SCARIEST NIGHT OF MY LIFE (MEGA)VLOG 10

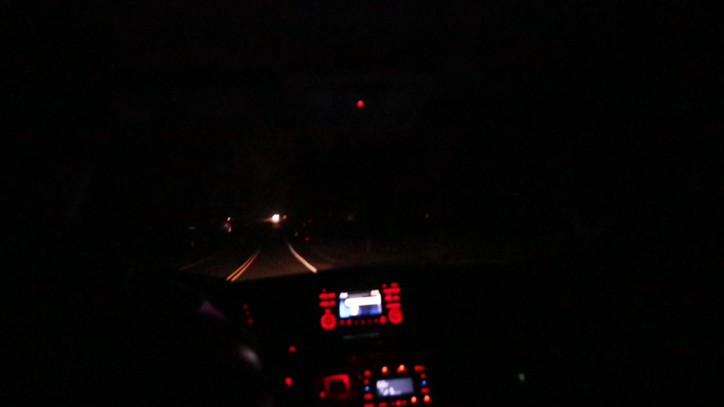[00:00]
Holy crap. Alright, y'all, this is actually really freaky. Wait, is that car coming into our lane?
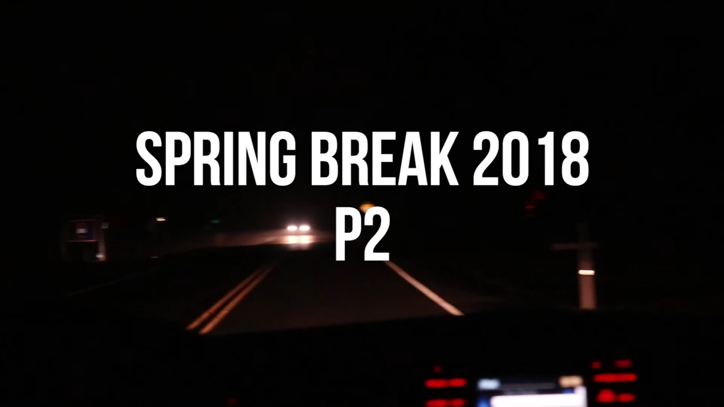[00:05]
Oh no! Yo, we're like literally in the middle of nowhere in Nashville.
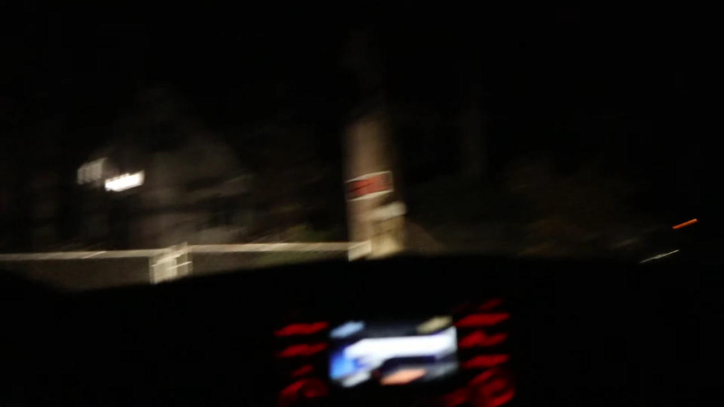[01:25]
Wait, it says first. Oh, is he asleep?